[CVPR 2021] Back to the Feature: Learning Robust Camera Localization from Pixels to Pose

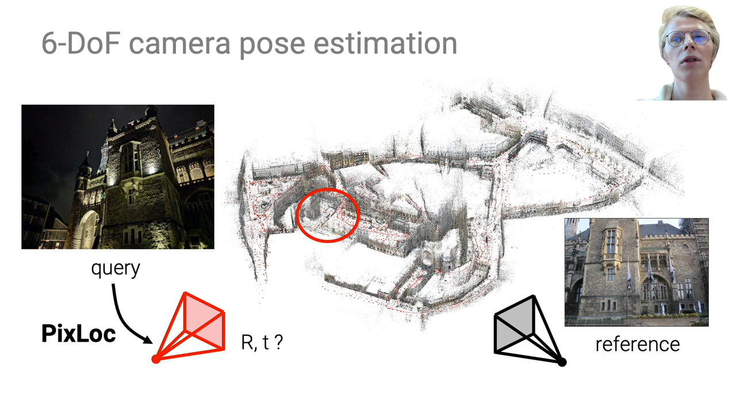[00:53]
Current approaches to this problem belong to two categories.
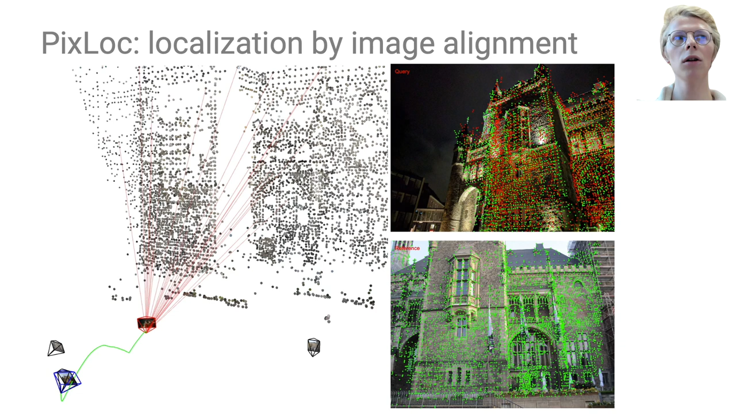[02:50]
Here we show the current reprojections in red, but PixLock does not rely on explicit correspondences. For each image, PixLock first extracts dense features and corresponding confidence maps at multiple levels, from coarse to fine.
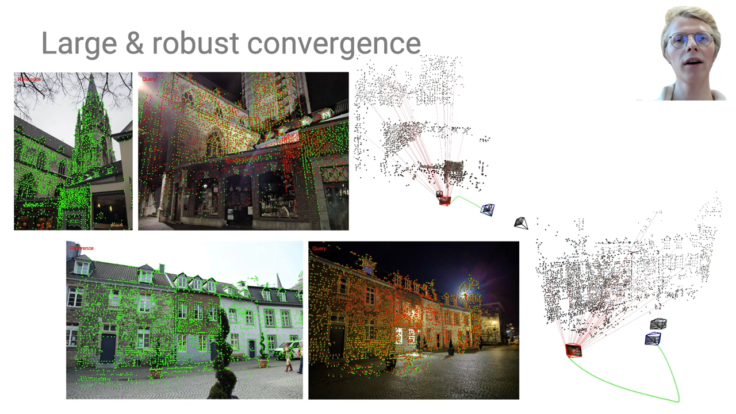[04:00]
In stark contrast, PixLock exhibits a large and robust spacing of convergence, thanks to the multi-level features. By learning only visual features that are generic, PixLock generalizes well across environments. A model trained only on outdoor scenes provide accurate localization with indoor
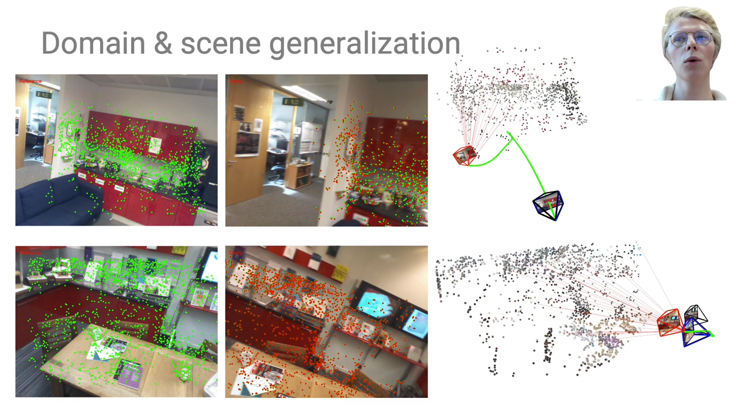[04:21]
data that exhibits significantly less texture and more motion blur, as shown here. We presented PixLock, a system that learns to estimate a camera pose from an image, end-to-end.